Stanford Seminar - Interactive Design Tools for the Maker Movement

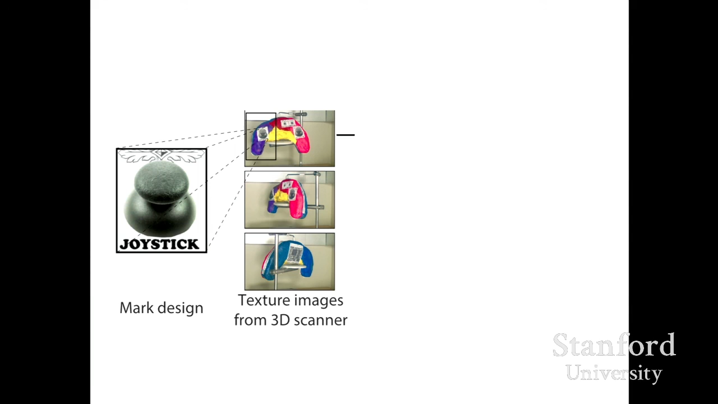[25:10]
So that lets us locate those stickers in the 2D
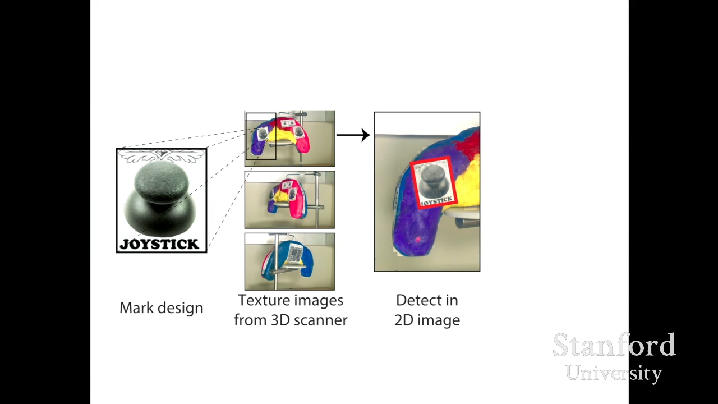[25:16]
images and because we know how the textures are applied to the 3D model,
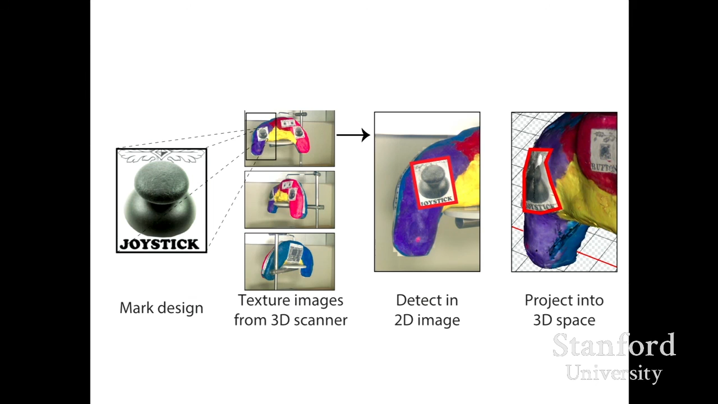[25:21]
we can project that back into 3D space of the scanned model. We can then say, oh, you placed a joystick sticker on the model.